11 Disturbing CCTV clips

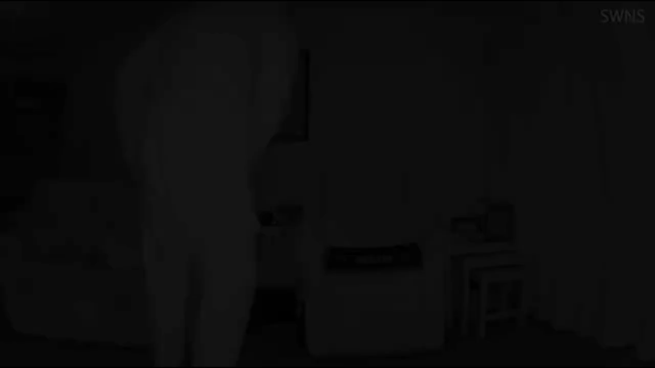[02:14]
This clip shows a man breaking into an elderly woman's house as she sleeps. Luckily the woman was not harmed. . .
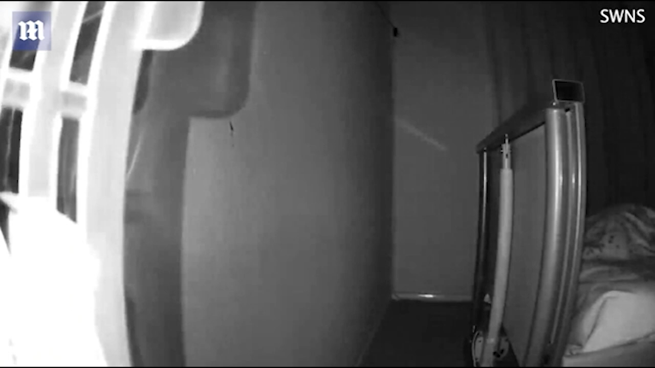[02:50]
. . . . . . . . . . . . person running on all four legs, not much information is available about the footage.
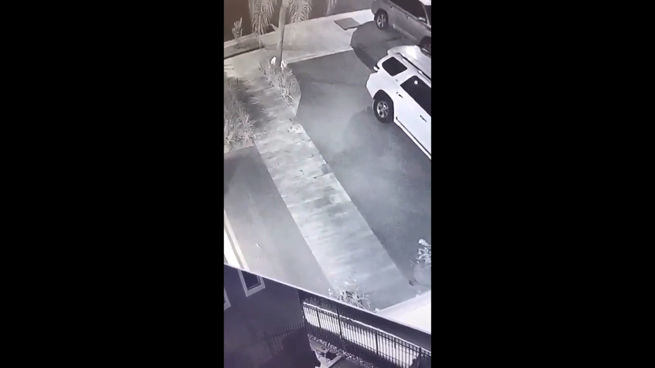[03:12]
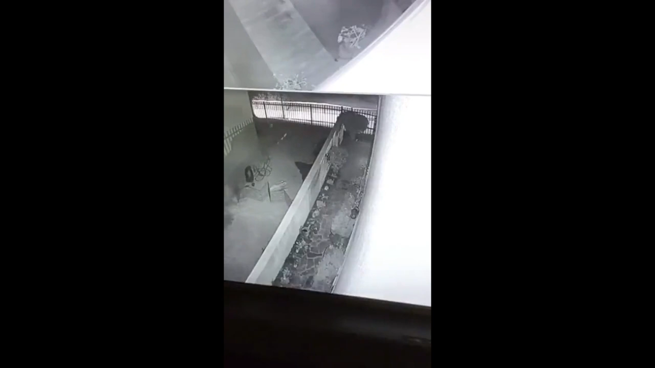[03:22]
This depressing video from 2019 in the West Midlands in England shows Amos Price
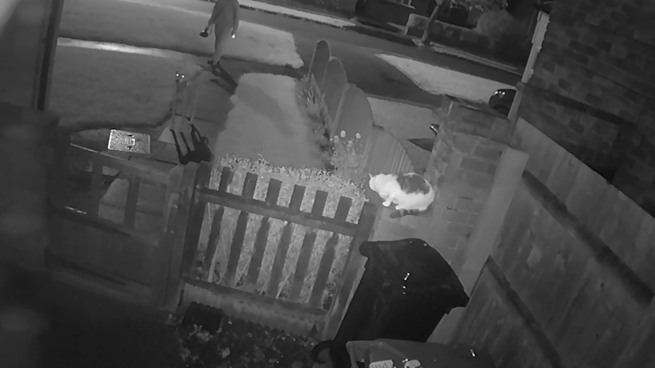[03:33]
encouraging his dog to attack a pet cat who was sitting on their owners fence. The cat was fatally injured.
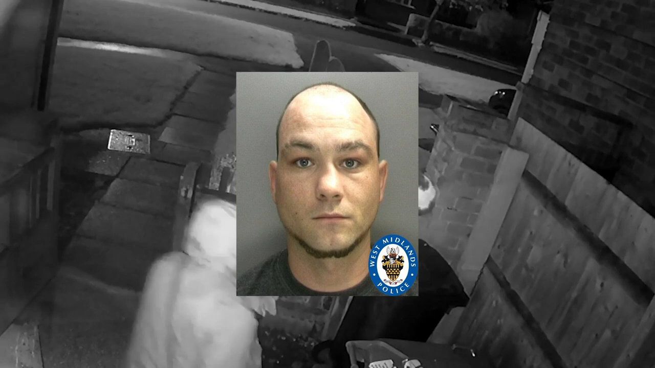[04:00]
Amos was arrested for animal cruelty and was sent to jail for 18 weeks. This innocuous looking footage from February 2022 in Phoenix, Arizona is actually quite disturbing.
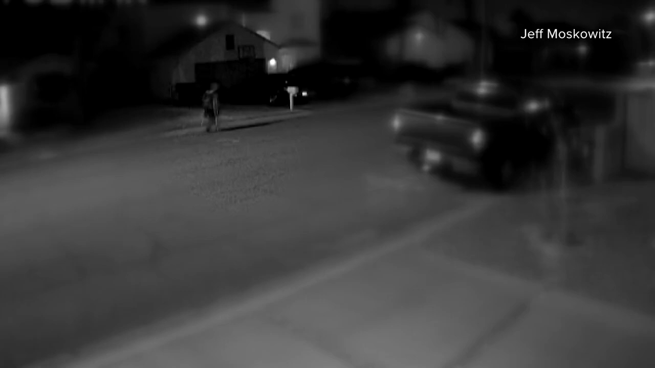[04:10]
The suspect in this footage was going around the neighborhood and cutting people's brake lines. Luckily, no one was injured as a result of this crime.